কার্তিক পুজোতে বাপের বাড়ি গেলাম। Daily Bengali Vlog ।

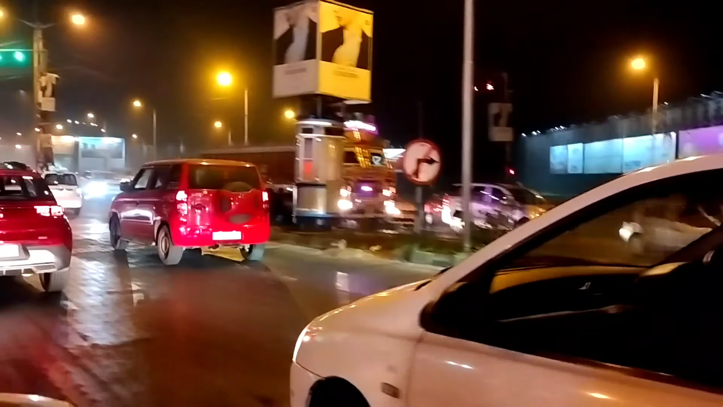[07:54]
देखुन राच शारे दस्टाब आजे आमरा बाईपास दिये जाच्छी देखुन राच्चे वेला चिंगरी घटेर मोर क्यामोन लागे देख्थे